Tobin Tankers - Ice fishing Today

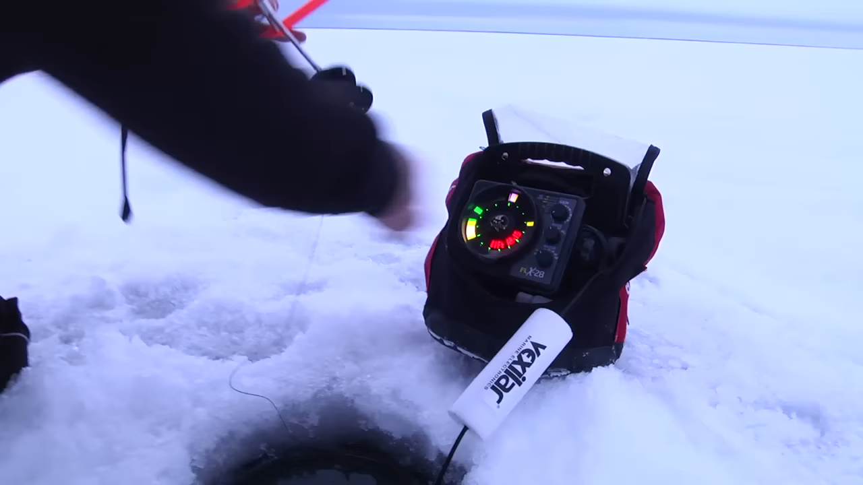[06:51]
We can see the bait going down. We're on 11 feet. And I want to hang it about 4 feet from the top of the hole.
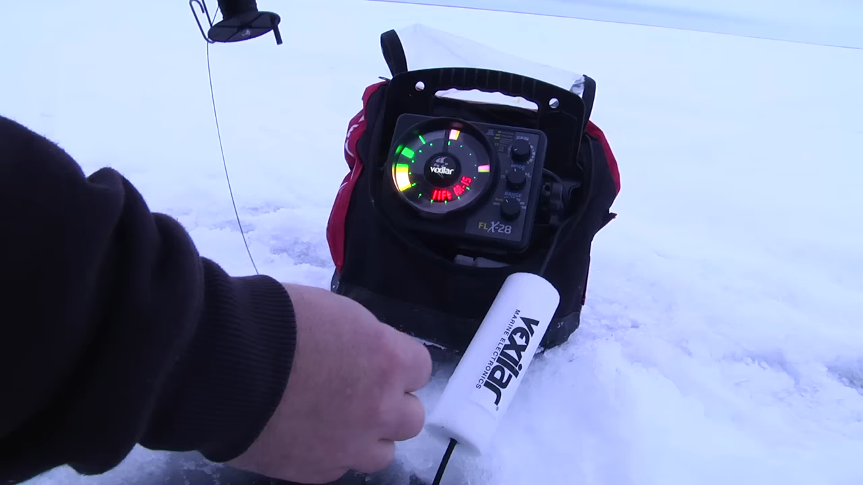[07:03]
That's pretty close to where we are right now. I'm just going to tighten the reel up here. We're using the original Polar tip-up from HT Enterprises. Is a very nice little unit. Put that in there. And in fact, I'm going to bring that up just a little bit. I'm going to set it about there.
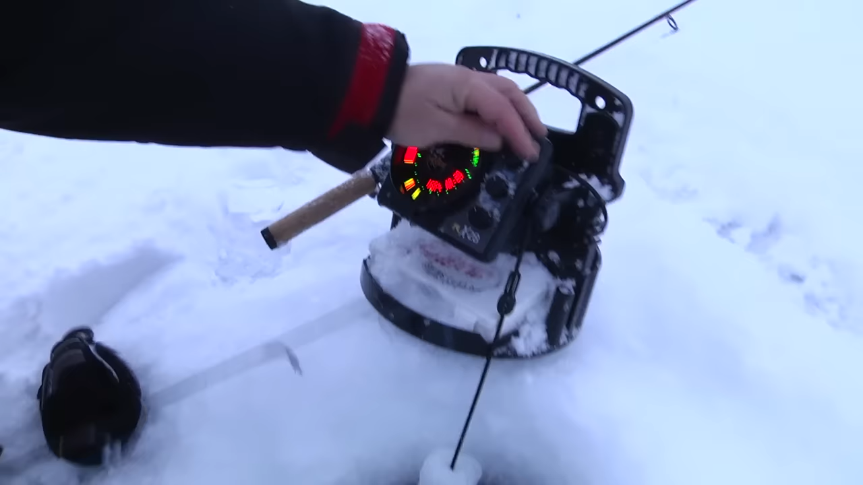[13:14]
And my gain needs to be turned down low. But see the signal that my lure gives back? Now the lure is reflecting back on the top of the lure.
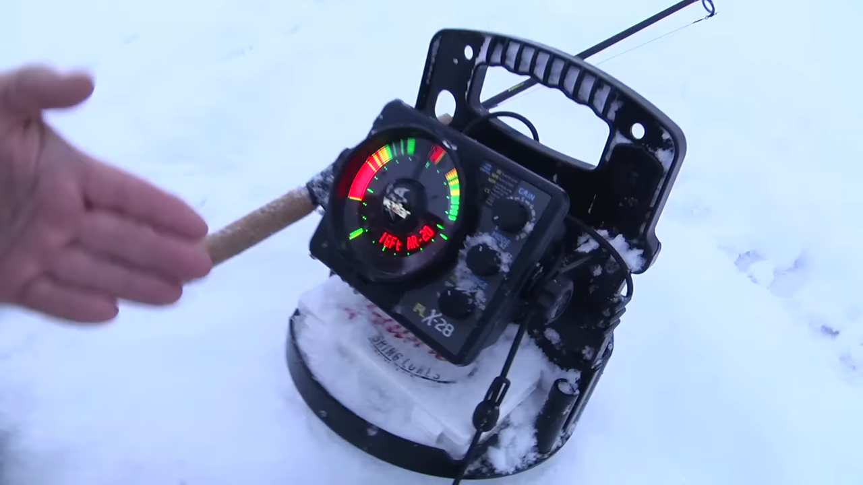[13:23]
It's not reflecting on the side of the lure, but the top of the lure. And see the size of the fish that's coming to it right below it? It's not a very big target. In other words, the back of the fish is not very large. It's not reflecting a big sonar signal.
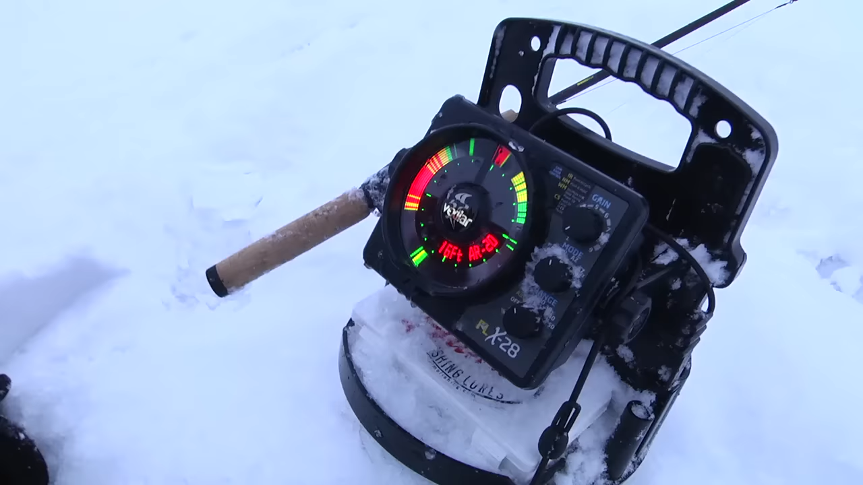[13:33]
So I'm going to stay down. See that was the fish that I just got. See, he went back down. And he wasn't very big. I'm looking for a bigger fish because when I expect a world record walleye to come into my display, it'll glow very large red. It'll be much larger than my lure. There's, oh, I missed him.
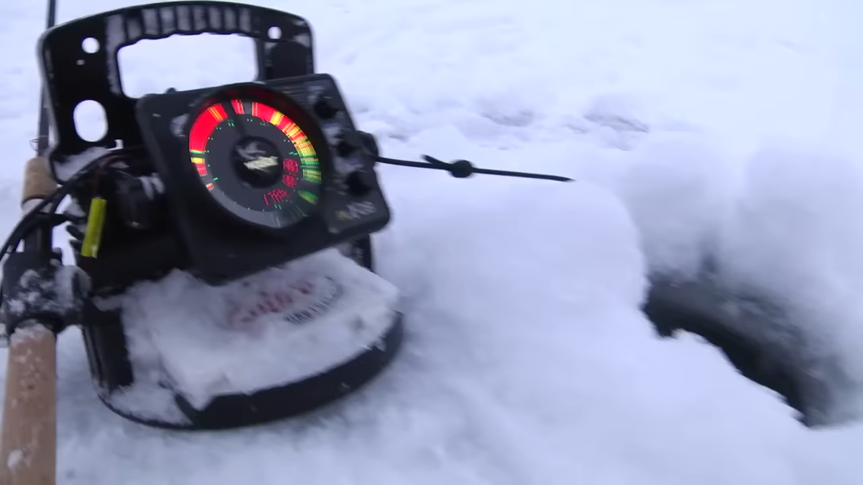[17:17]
See the bait's tangled. You see the fish is right below it. It's a good one, too. If I can just get him to bite. Come on, fish. Come on. He's chasing it. Come on. Come on. Chase it. Come on. Come on. You want it. Come on. You want it. Come on. Come on, fish. Come on. Oh, I can't stand it. Come on. Come on. Come on. Come on. Oh, he lost interest. Okay, come on. I'll just sit here and see if I get his attention. Here he comes. Here he comes. Here he comes. Oh, he missed it.
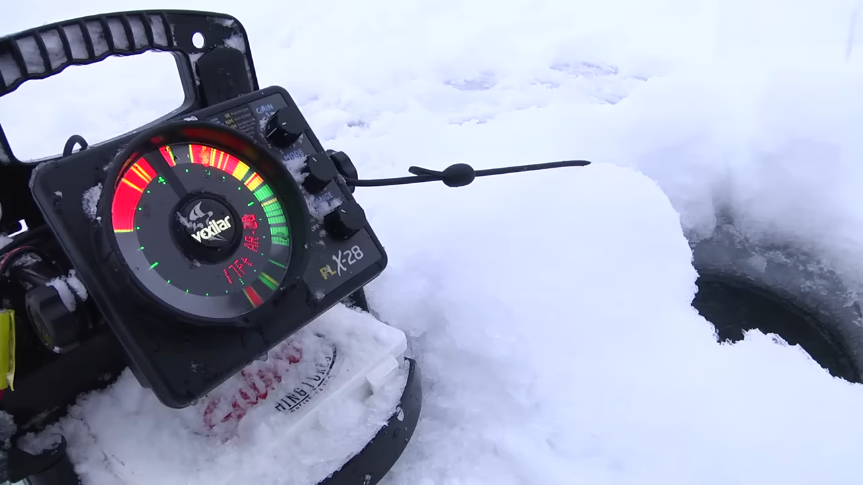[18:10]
Wait, and he sits back, and then he makes a move, and he charges the bait, and hopefully I can hook him, but he's coming up shallower and shallower. I got him halfway up the water column now, and he still hasn't hit it. Come on, come on, come on, little girl. Come on, little girl.
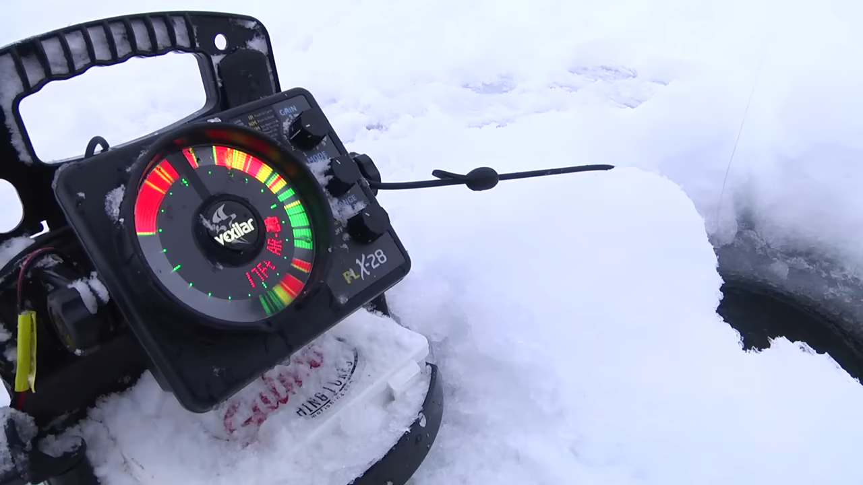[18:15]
This is great. This is crazy what this fish is doing.
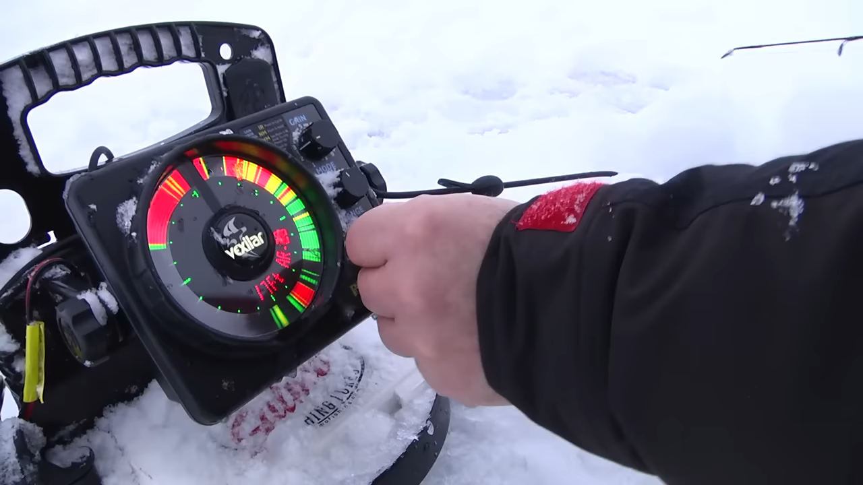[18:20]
What I'm going to do, folks, is I'm going to go to the 10-foot mode and make it really big so you can see all the action.
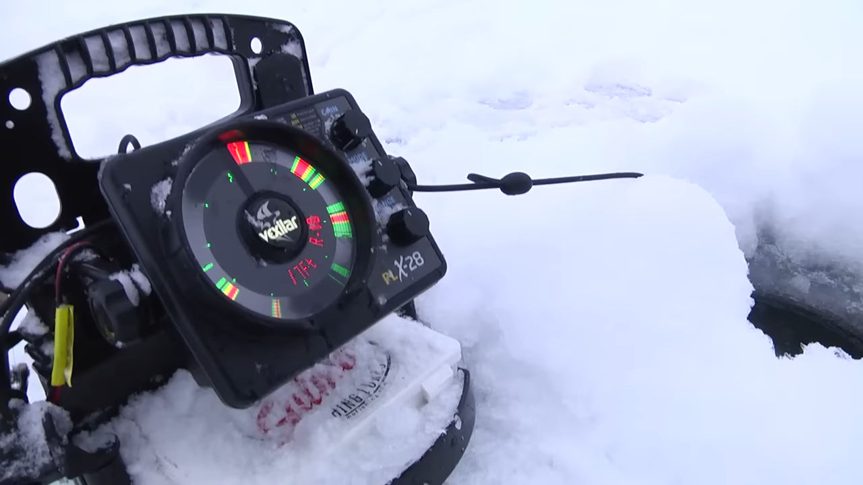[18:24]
Now, see, you can see my... look at the fish. Look at him chase it. Come on, come on, come on.
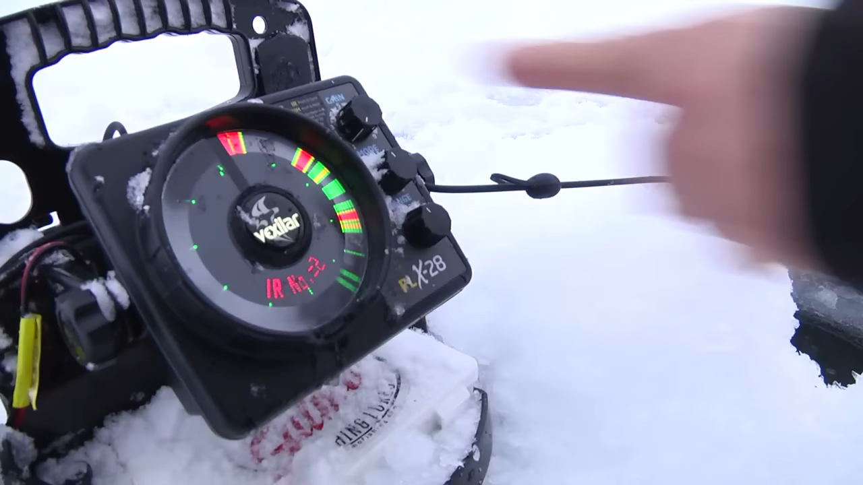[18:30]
Oh, that's fun. Now, if I can just get him to bite. Now, I'm going to hold the bait here. I'm going to shake it and see if he shows up. Here he comes. He's right on it. He's right on it. I want to keep him coming up. And I have him keep him chasing the bait. That's the idea, is to keep the bait above him so he can try to...
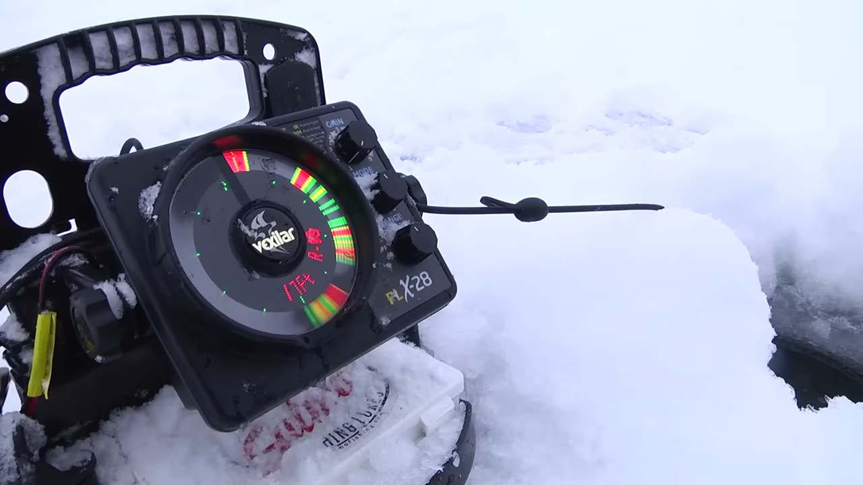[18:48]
he thinks he's ambushing me. There, got him, got him. There we go. Oh, it's not a walleye.